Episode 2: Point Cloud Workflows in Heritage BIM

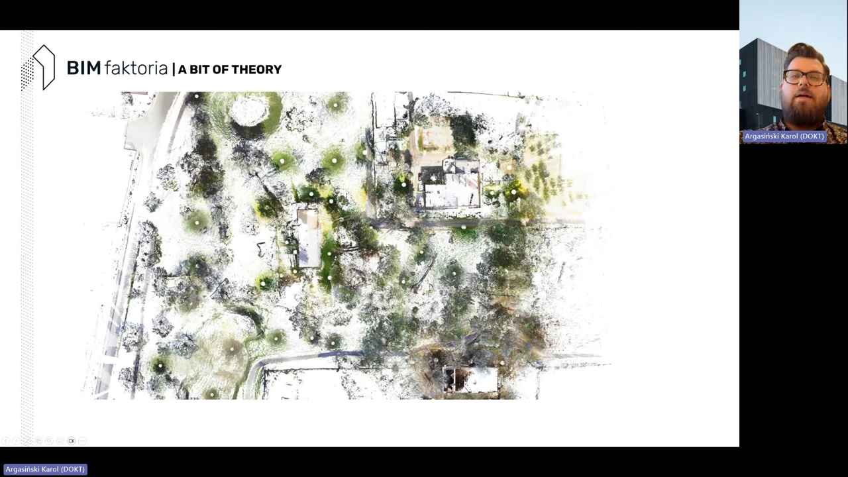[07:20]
scanned and here those uh white dots those are positions where the scanners were um positioned and uh based on that you get the point cloud which
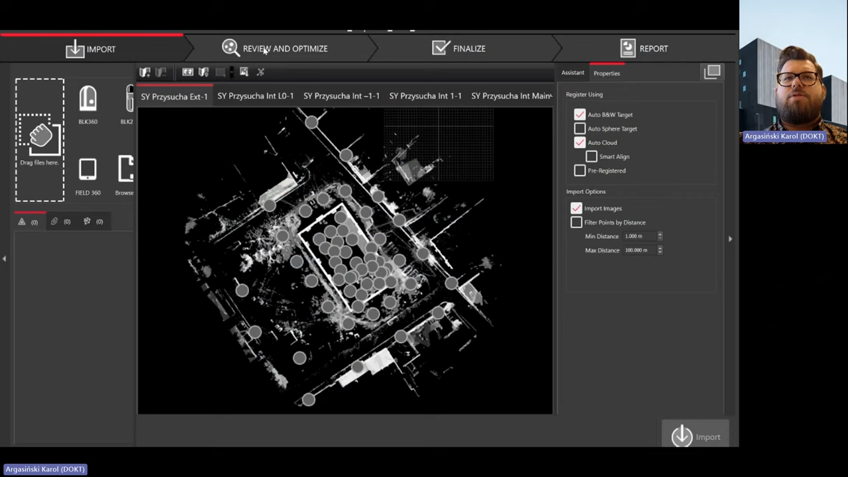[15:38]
was combined at first the registration happened in leica cyclone with
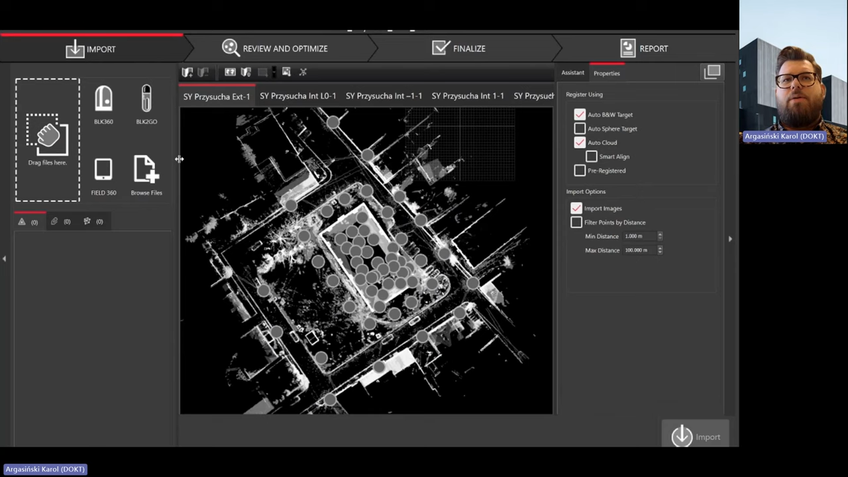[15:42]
point cap origins so the all the imports of the data had to
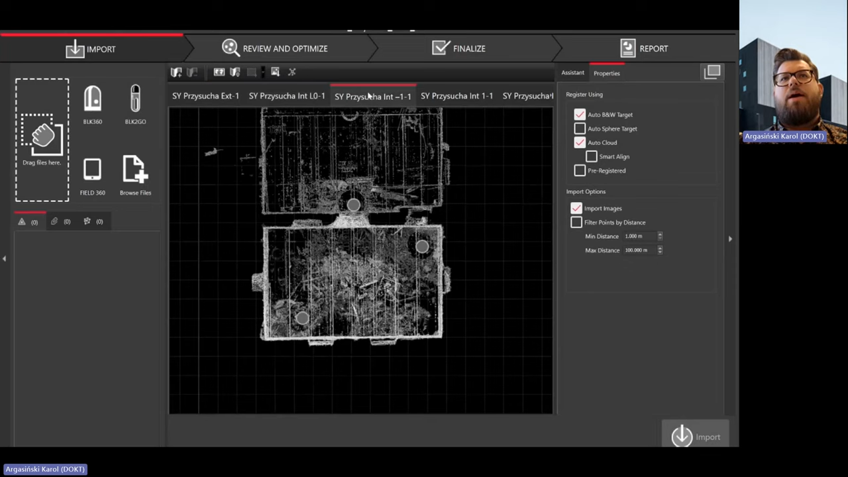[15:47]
happen at first to the proprietary file in uh cyclone and then we could move it to origins
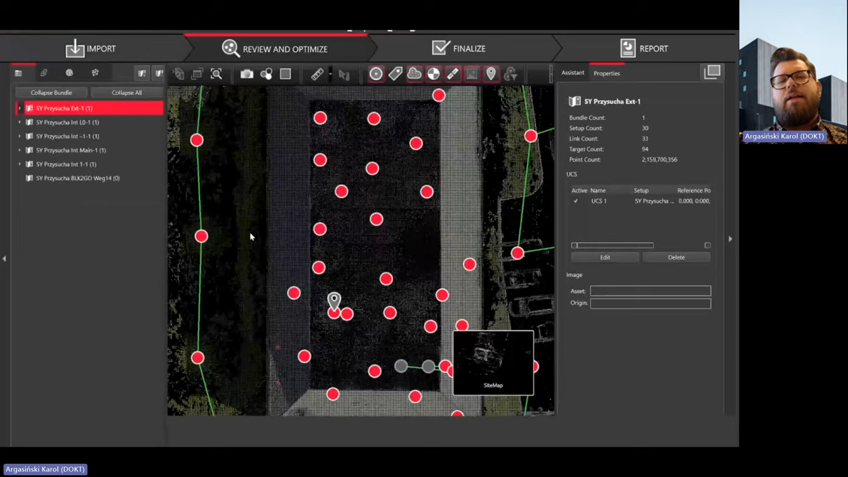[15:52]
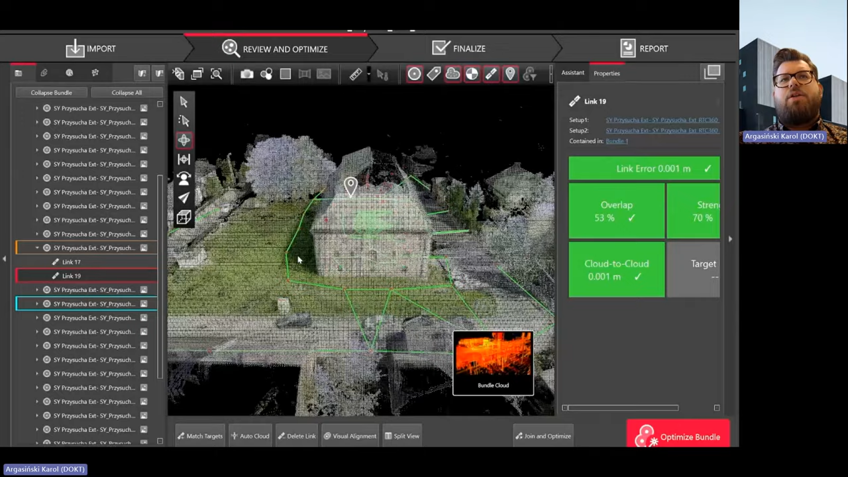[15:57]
so after registration we got all our reports we also needed to move that to reality capture so the external scans to connect with very good quality of uh the uh photos because uh uh cameras and scanners are not so uh good enough for this kind of detail and uh creating uh you know photogrammetry uh mix and also uh flying the drone is easier than you know uh scanning the roof because
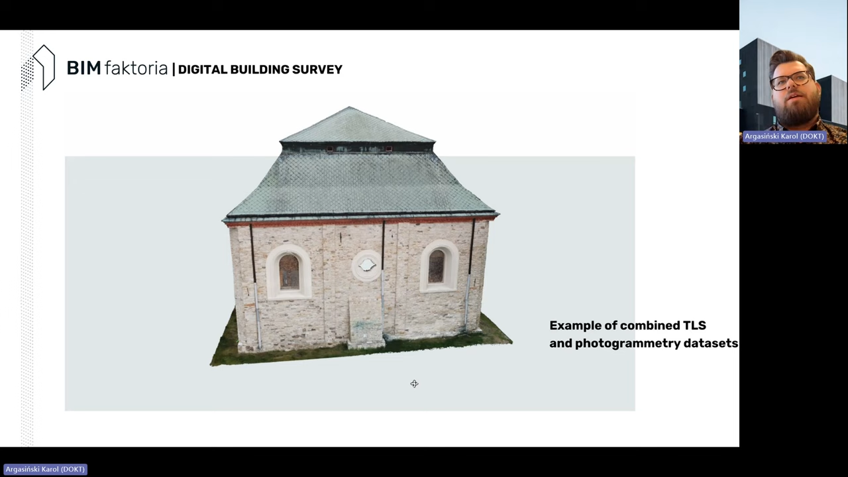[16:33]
you get more data with it so by combination of that uh two data sets we were able to get a very very precise uh color map and also all of that was in scale and it was useful in archicad so uh with
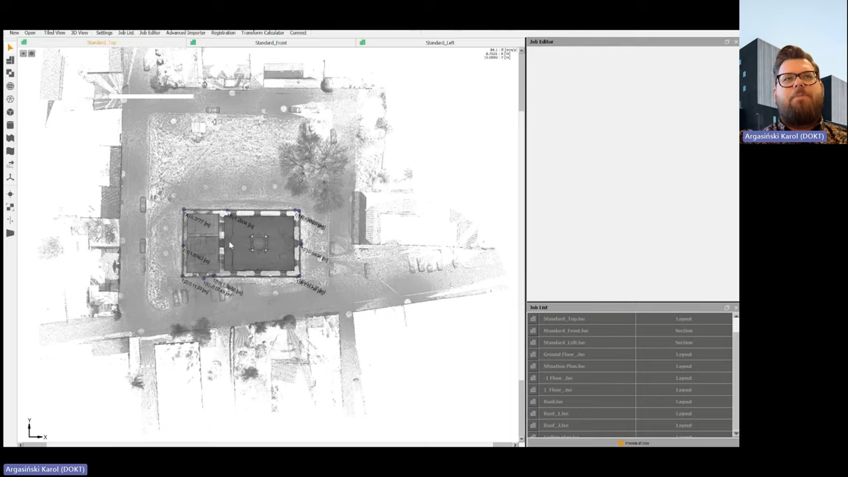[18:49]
in very very um fast enough workflow we operate on different sort of views and uh with all of the
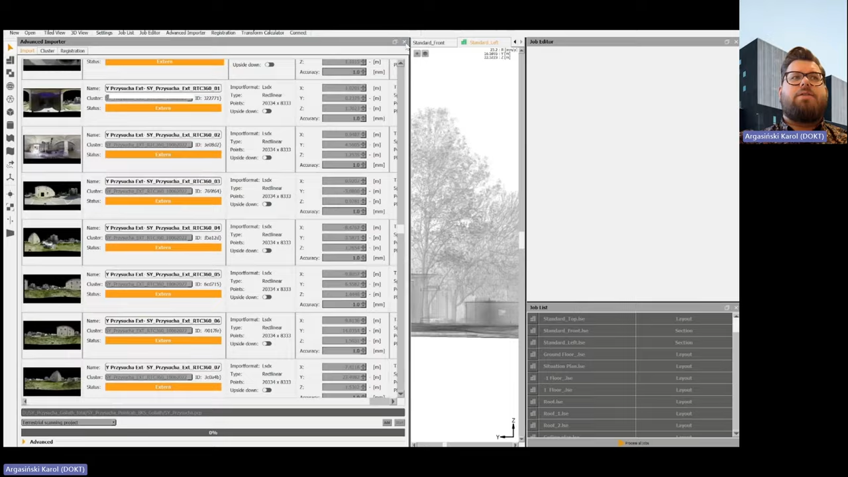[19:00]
scans all of the scanning positions that we uh got and of course
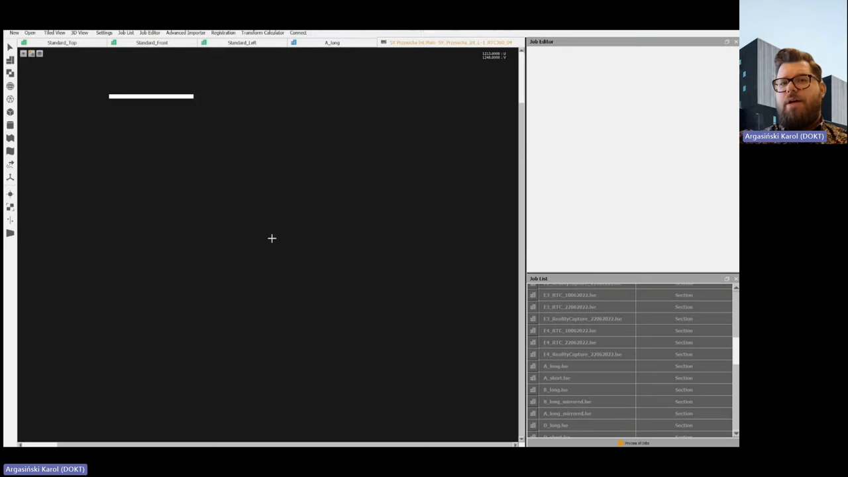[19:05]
we can go through those scan positions we can go through the picture so it's we do not lose data even though it weights less uh the main thing is we do not operate in 3d
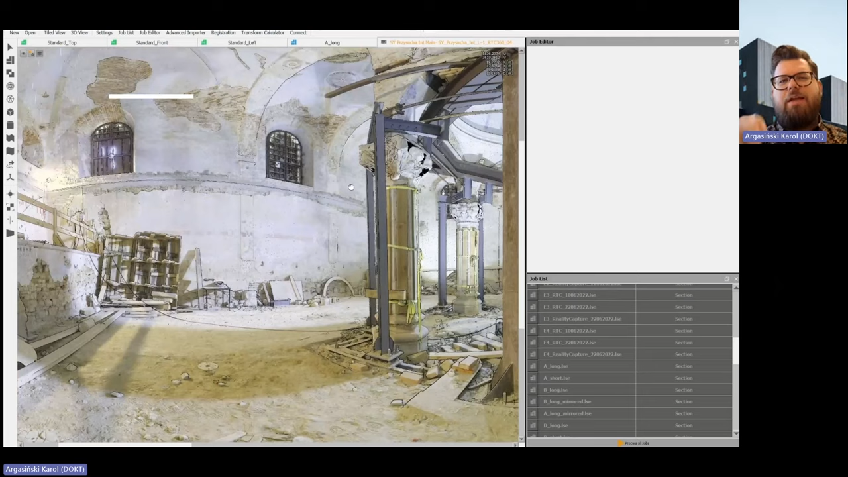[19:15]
that means like we do not you know fly through the cloud we can do that
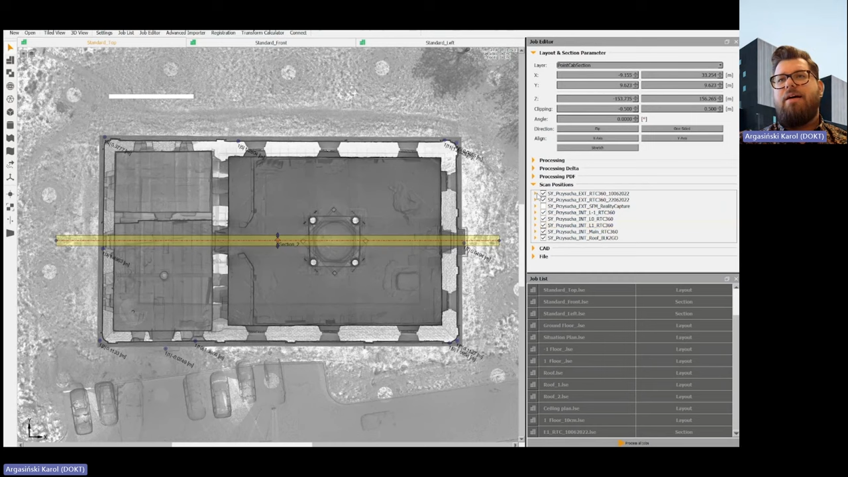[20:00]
because um in the way of documentation so all the sections all the floor plans all the uh elevations facades uh
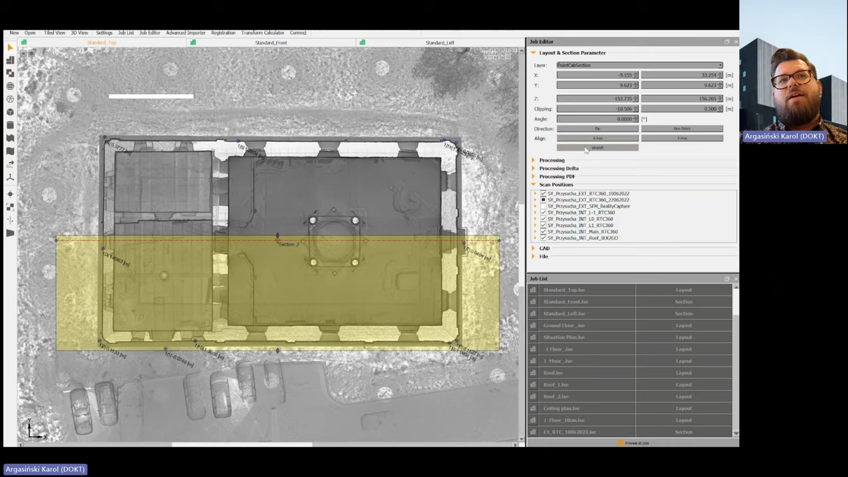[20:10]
in in other terms that can be uh organized in that manner and then